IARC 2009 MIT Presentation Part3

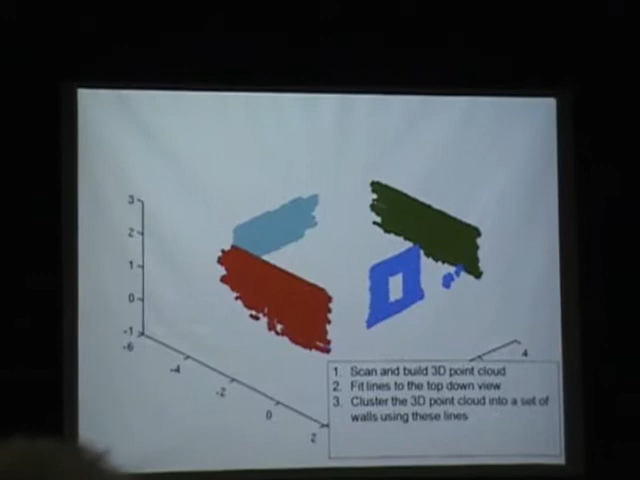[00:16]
That allows us to cluster that point cloud into a set of walls. And then we can look at each wall individually
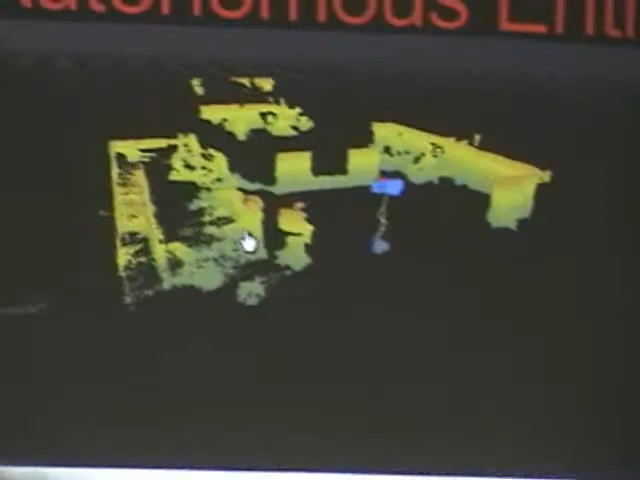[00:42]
These are the sort of raw laser points that we detect.
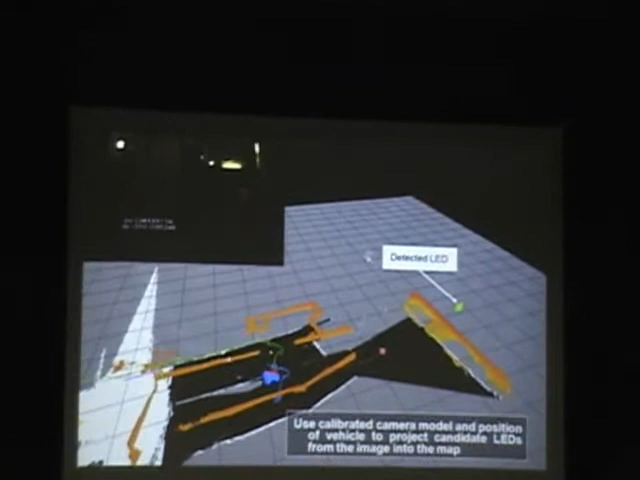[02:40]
And then one sort of final check that we do to just make sure that we are getting very good detection is that we use the range estimate from the laser
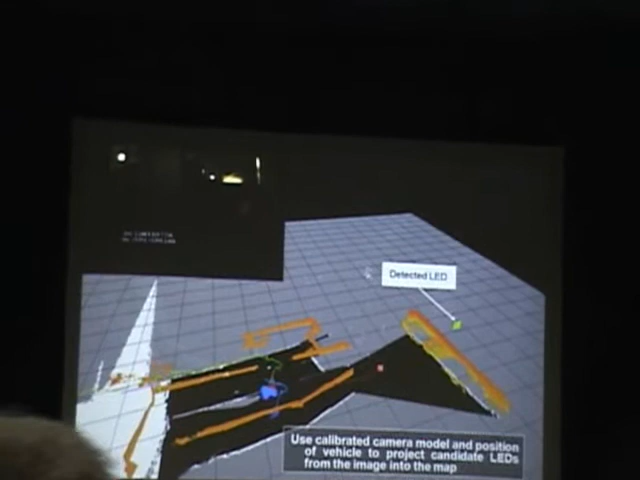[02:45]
in a calibrated camera model to actually project the LED into the real world.
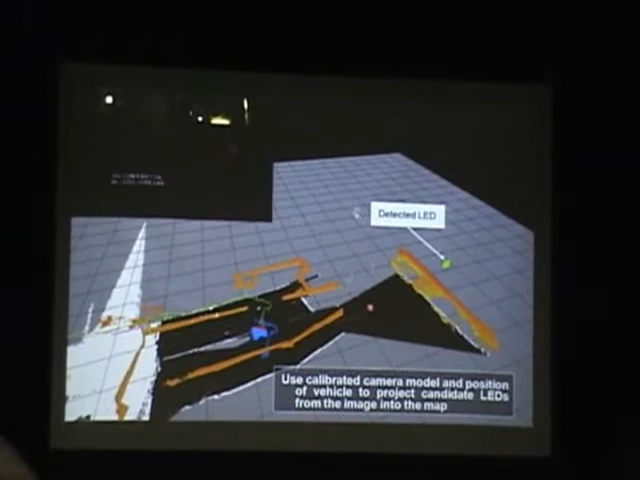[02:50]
So as you can see here, that little green thing on the right is the actual detected LED in the world. It was up on the wall over there.